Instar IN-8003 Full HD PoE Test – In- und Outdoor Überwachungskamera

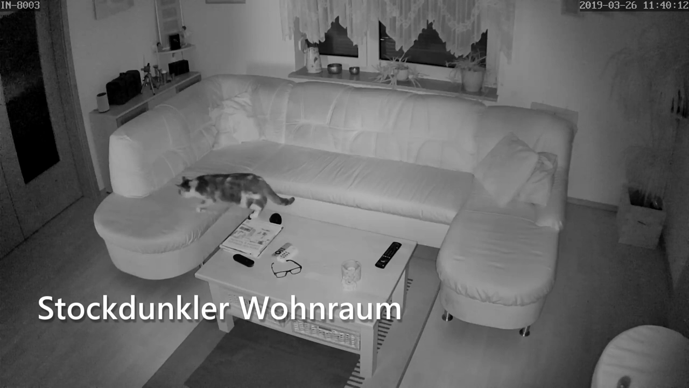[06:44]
bereich auch die ausleuchtung im innenraum ist durchaus gut also wie seht ihr ja und auch relativ gleichmäßig kann
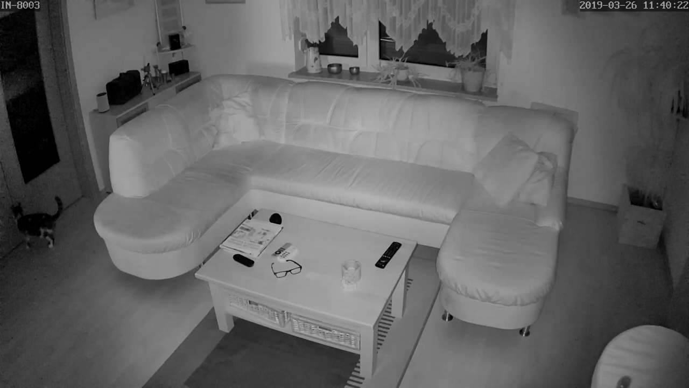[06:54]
man nicht meckern bei größerer entfernung wird es allerdings dann kritisch das sehen wir dann im außenbereich also die kamera ist doch vorwiegend so ja für den innenbereich oder im außenbereich im nahbereich sagen wir so die ersten weiß ich ein bis acht meter so in dem schnitt
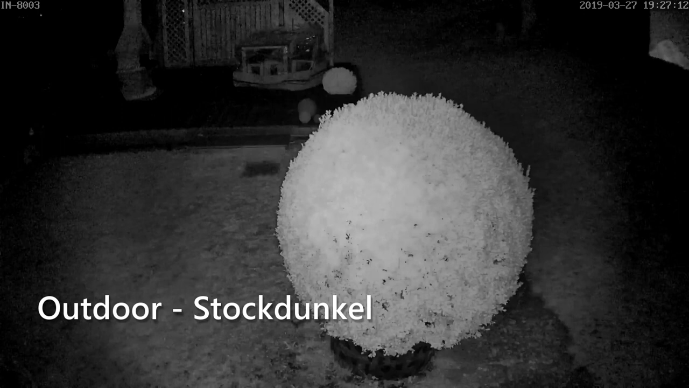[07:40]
kamera einstellen und justieren das ist im dunklen bereich da sieht man dass die kamera doch im weiten bereich hinten bei der terrasse doch nicht mehr so gut ausleuchtet da ist es doch schon sehr schwach das liegt natürlich jetzt auch daran dass jetzt hier der busch im vordergrund ist und dann der
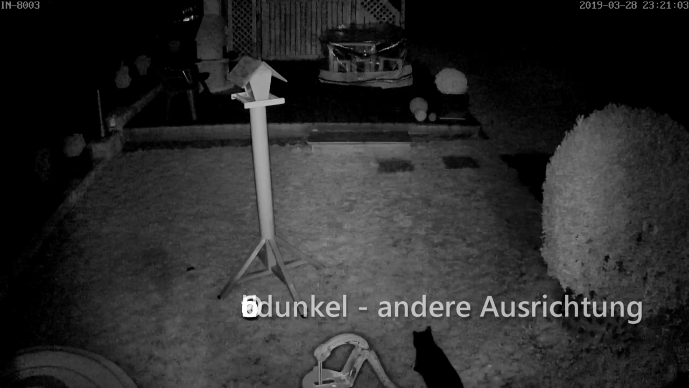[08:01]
hintergrund nicht mehr sehr gut ausgeleuchtet wird hier ist es bei der perspektive sieht schon ein bisschen besser aus aber auch da sieht man dass hinten bei der terrasse natürlich nicht mehr so stark
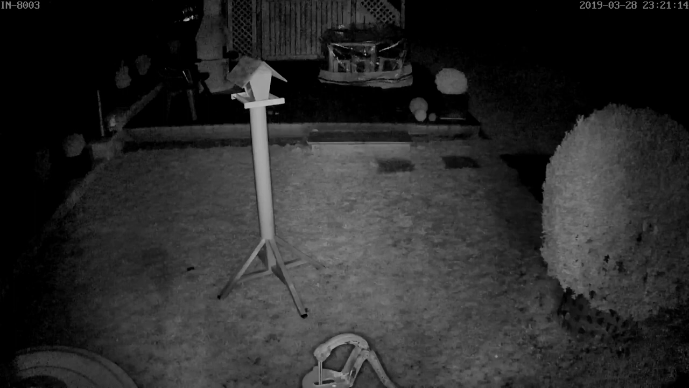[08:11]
ausgeleuchtet wird man sieht hier sehr gut dass die kamera doch in erster linie für den nahbereich gedacht ist und das ist natürlich